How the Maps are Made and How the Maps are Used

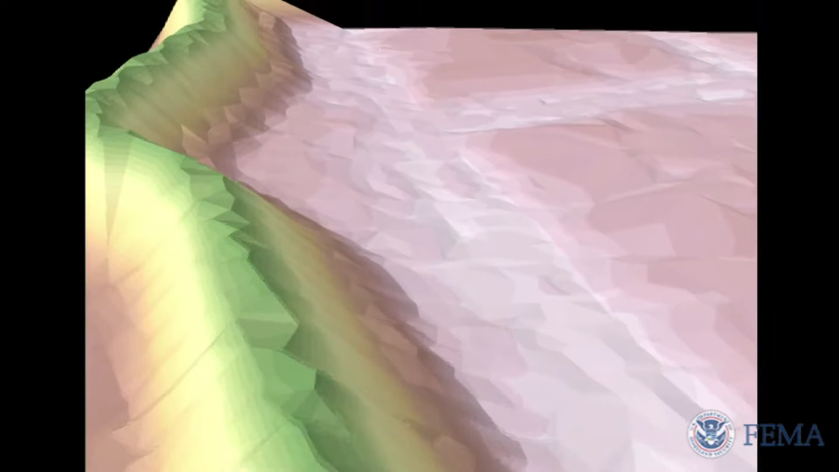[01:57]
It's a revolutionary way of capturing topographic information using ranging laser devices calibrated to ground-based GPS.